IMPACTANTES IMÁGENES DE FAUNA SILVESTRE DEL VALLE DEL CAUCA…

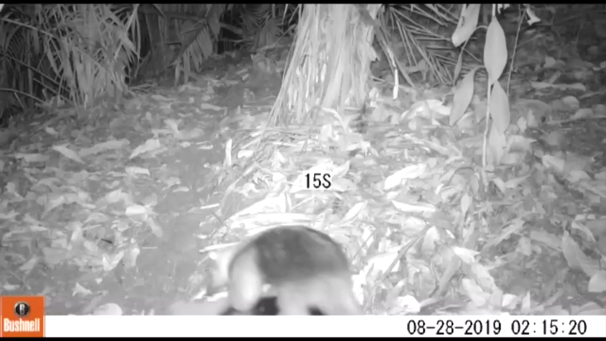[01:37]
Pero la CBC también cuenta con sus propias cámaras trampa para el monitoreo de las poblaciones, evaluar su estado y el de su hábitat.
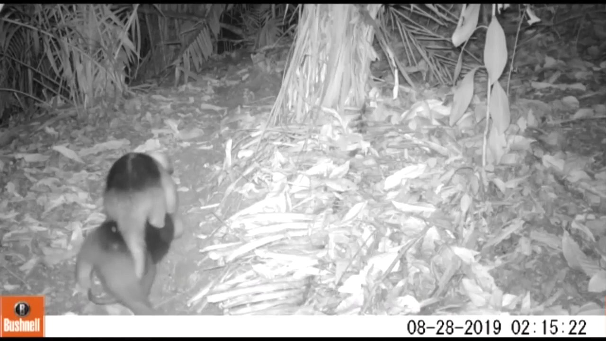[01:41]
Así se pudo captar esta tierna imagen de una oso armiguera con su cría en la cuenca del río Soncito, zona rural de Buga. Es una especie catalogada como vulnerable por la Unión Internacional para la Conservación de la Naturaleza.
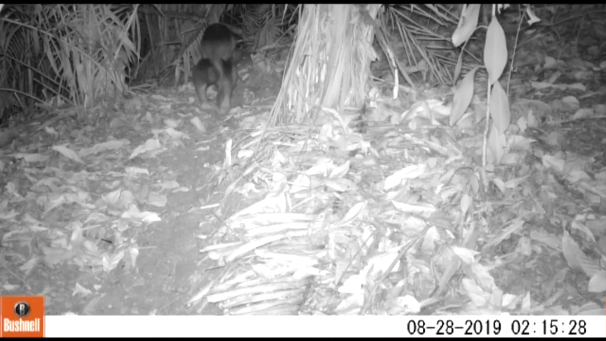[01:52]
Se estima que en los últimos 10 años se han perdido al menos el 30% de las poblaciones naturales de oso hormiguero en Latinoamérica. De allí la importancia de este tipo de muestreo.